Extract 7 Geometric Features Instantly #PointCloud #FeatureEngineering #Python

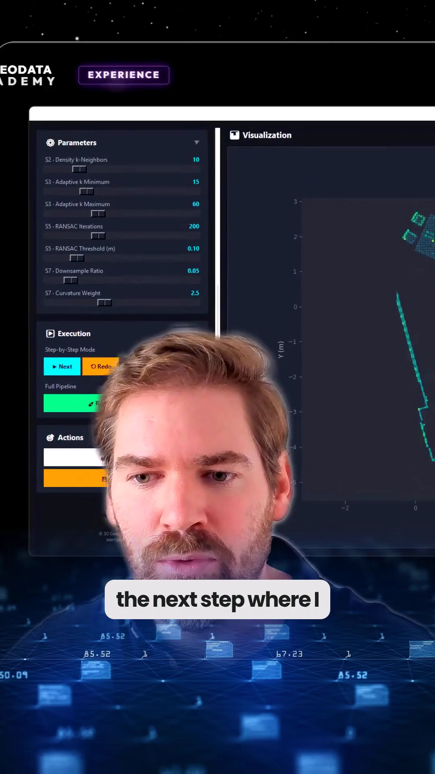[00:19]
Now let's move on to the next step where I compute the density and as you can see this is our density. Of course you can adapt all the parameters that are here.
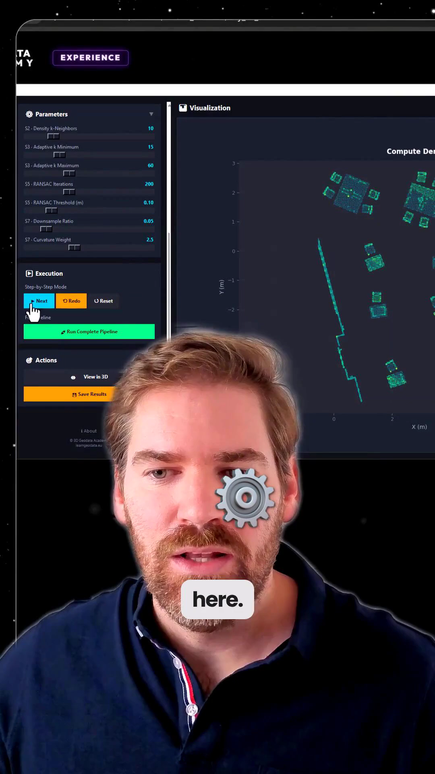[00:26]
Next we can compute adaptive neighbor densities as well and how many neighbors we have per point.
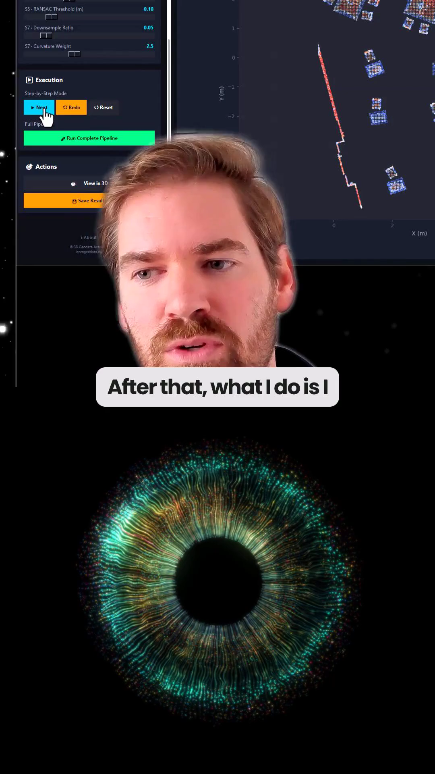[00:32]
After that what I do is I compute geometric features. So this is one that you will have density estimate from.